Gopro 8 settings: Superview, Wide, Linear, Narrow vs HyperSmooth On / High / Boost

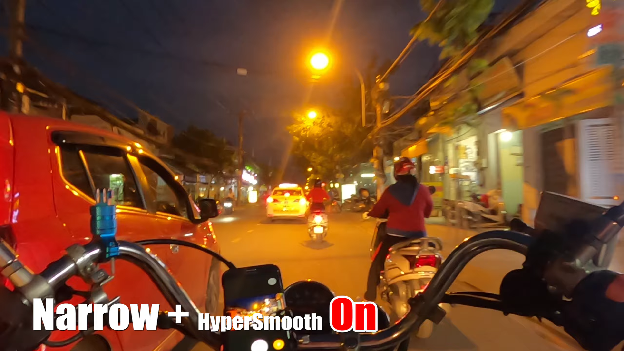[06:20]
và cuối cùng là góc Nero Nero này là nó rất là hẹp giống như điện thoại của mình thôi Các bạn nhìn cái tay lái thì sẽ thấy mất lồn 2 kinh hậu và ở góc nhìn này thì chỉ có một mức chống rung duy nhất đó chính là HyperSmooth on ngoài on ra thì chỉ có off thôi chứ không còn gì nữa đấy
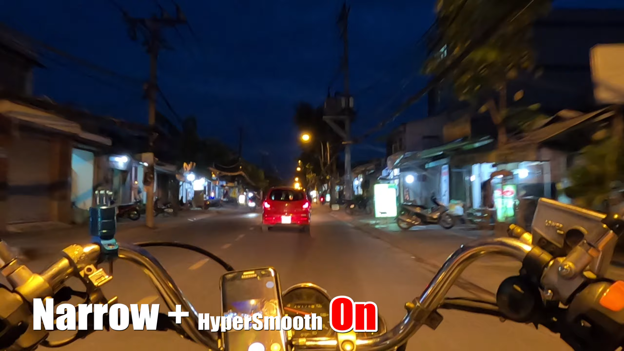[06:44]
ban đêm các bạn cho nên rằng là hình ảnh nó hơi xấu
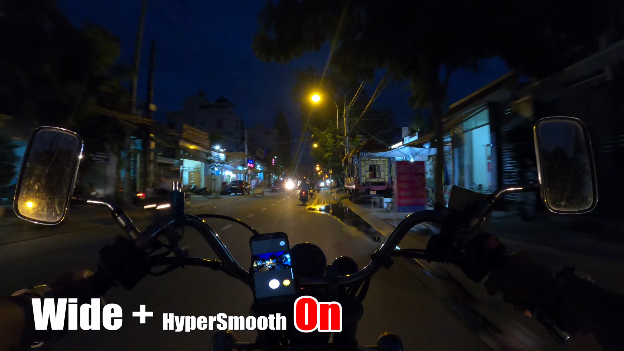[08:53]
đó mình bật Fibosmooth on lên thì vẫn có thể chấp nhận được và nếu các bạn để ý thì thấy tôi đi một cung đường rất là nhỏ và thiếu đèn đường đèn đường rất là hạn chế để mình thử xem
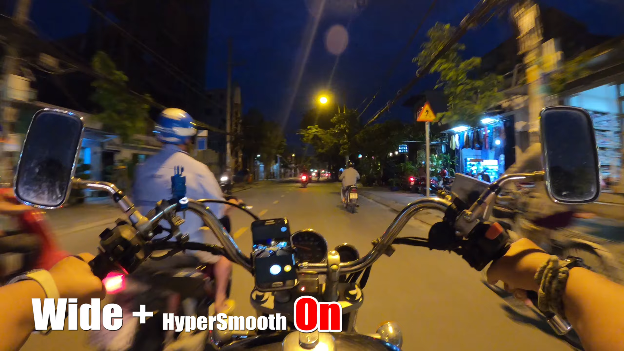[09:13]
khi trời tối đường xấu thì khả năng chống rung như thế nào khu vực này nhà cửa rất là nhỏ nhà cấp 4, cấp 3 và ánh đèn đường vừa đổ này đi Fibosmooth 2 thì theo như nãy giờ tôi ý giá thì cái khả năng chống rung cho dù các bạn bật là 2 hay mút thì khả năng của nó tôi thấy nó cũng nà ná với nhau nó chỉ có rốt thêm lên thôi
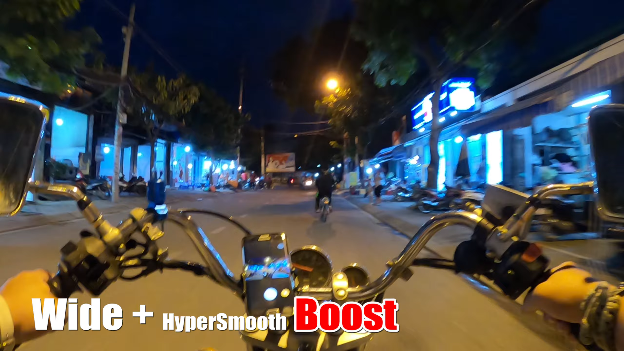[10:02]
và tôi không sử dụng 1.600 không sử dụng 3.200 và thậm chí không sử dụng 6.400 tại vì ở mức độ đó thì tôi thấy hình ảnh sẽ bị vỡ và cũng không đem đến hiệu quả gì các bạn thấy sao đây là góc linear ISO tôi chỉ để mát là 800 tức là lên tới 800 là nó sẽ dừng nó không lên ở những cái mức 1.600, 1.600, 1.600, 1.600, 1.600 mức độ đó tôi thấy không cần thiết các bạn
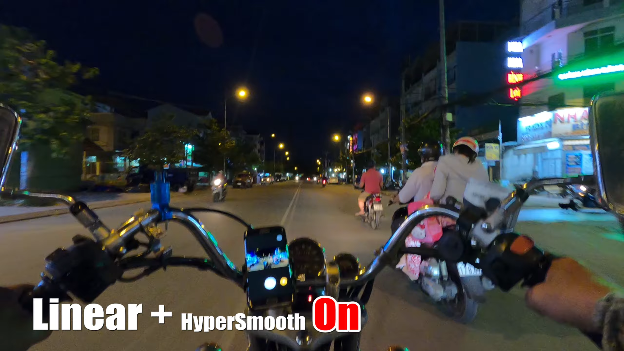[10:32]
trời đã tối hẳn rồi thì các bạn thấy rằng là mắt nãy trời nó còn sáng sáng và bây giờ trời tối hẳn và đi vào những khu vực tối như thế này thì khả năng chống rung của Gorotas như thế nào có phải rằng là khi mà ánh sáng càng
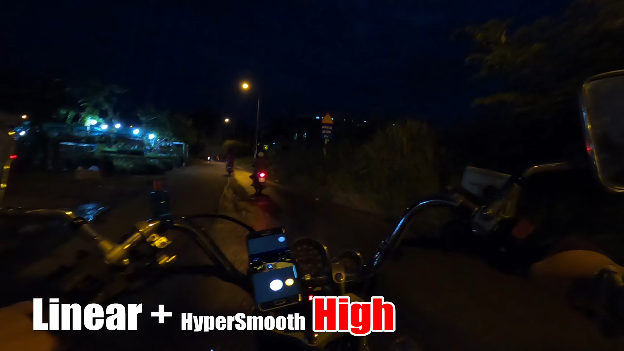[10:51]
thiếu thì khả năng chống rung của nó càng kém hay không nhiều người nhất định là như vậy và khả năng bút tăng cường khu vực này gần như là đèn rất là yếu và tôi đã về đến chung cư rồi
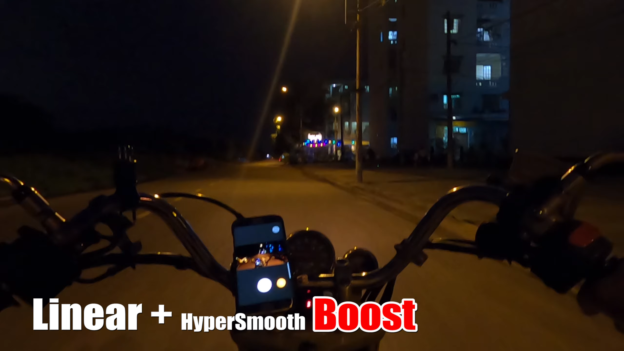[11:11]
ISO 800 nha các bạn và góc linear mọi thứ sẽ ngay ngắn và trông rung vào mức tối đa tuy nhiên tôi thấy nó vẫn như vậy thôi
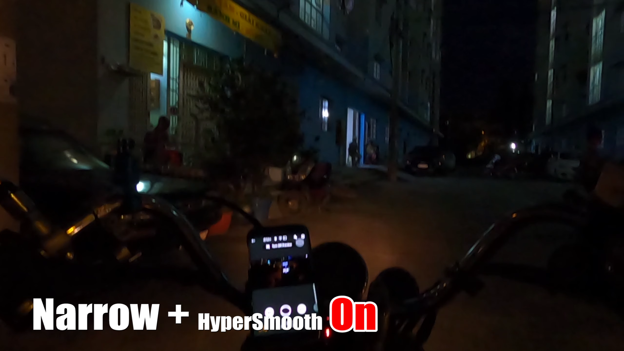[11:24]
giống như chỉ là on bình thường tăng cường ạ ở đây là góc hẹp nữa